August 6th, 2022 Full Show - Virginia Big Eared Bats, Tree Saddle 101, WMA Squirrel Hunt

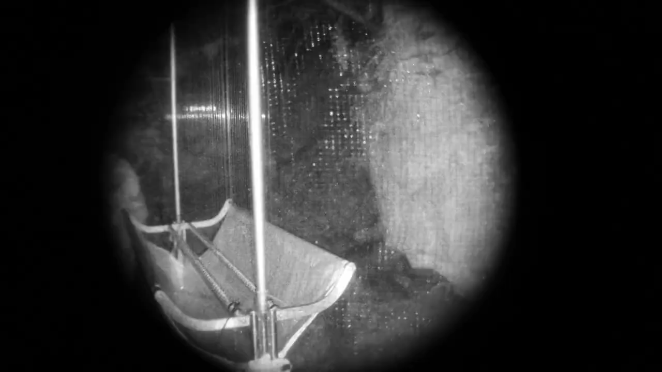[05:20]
And the idea is as the bats emerge out of the cave, they kind of bump into the fishing line that we've got pulled real tight, and it makes them fall into a little cloth bag at the bottom of the trap.
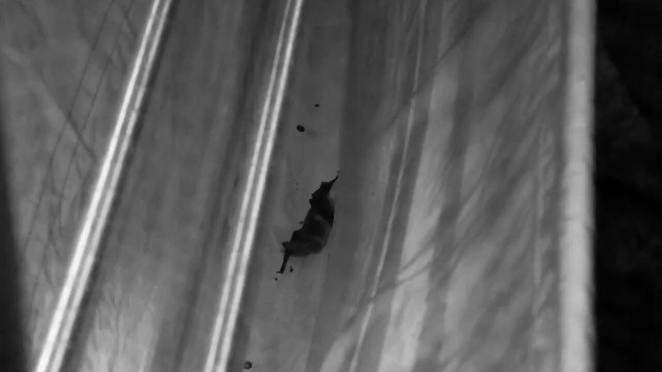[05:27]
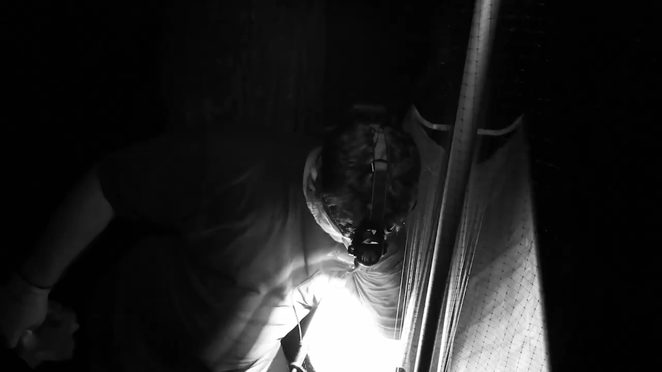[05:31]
As soon as they hit the bag at the bottom, we have biologists on site that pull the bat out,